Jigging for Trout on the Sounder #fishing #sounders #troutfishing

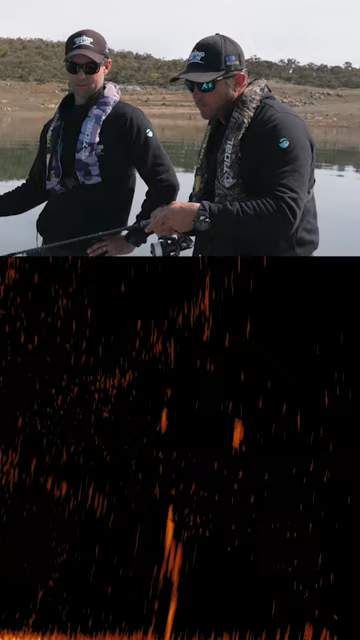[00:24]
Come on, fish. Let's do the other one, have a look. Bit of competition, come on. Here he comes, one's coming after you. One's coming after you.
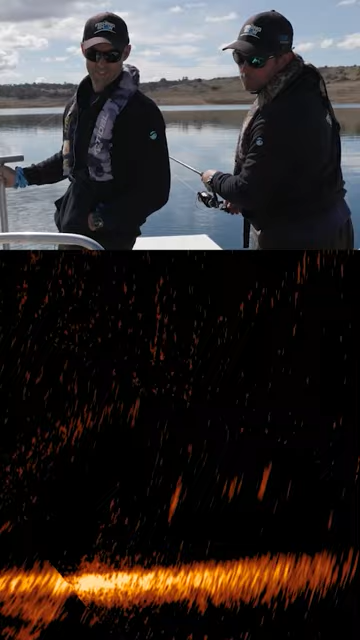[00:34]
And you're going right across the other one now, too. They're both looking. There's another one coming up. Wait, there's another one coming. I'm dropping down.
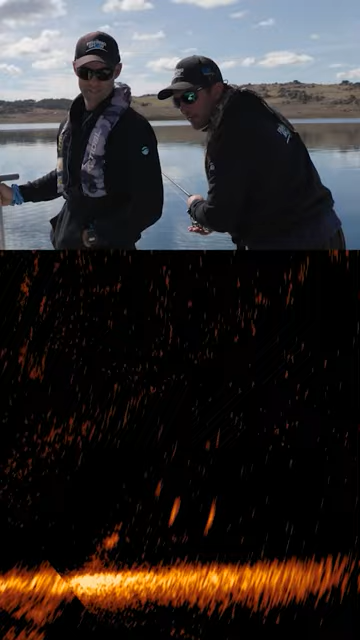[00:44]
Sweet. Yeah, you're right into them now. Three of them. Three fish. Here he comes, following you. Whoa, he burned it. He had a good look.